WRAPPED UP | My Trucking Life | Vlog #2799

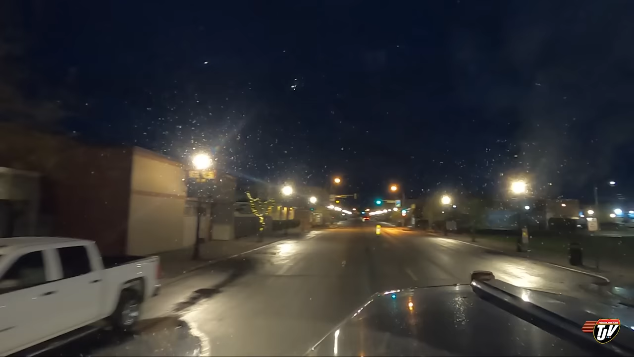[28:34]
The paper factory here off to our raid in town. Continue from this road for the keep of all the doors. Really stinking up the place. I guess when you live here, you just get used to it.
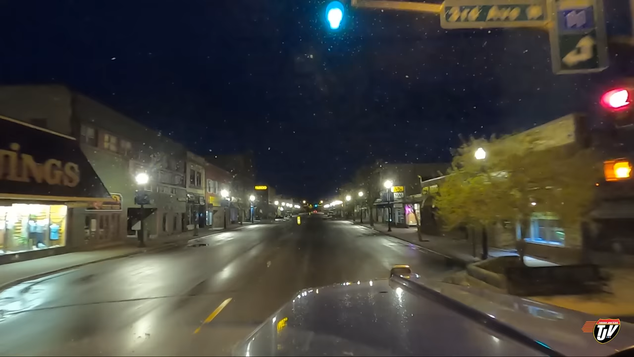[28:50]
But that's nasty, as Cleveland would say. That's nasty. Still a beautiful town, though, eh? Like, I love this, like, western-feeling main street here. The people here are great. Very friendly. I haven't met anyone I don't like from International Falls, ever.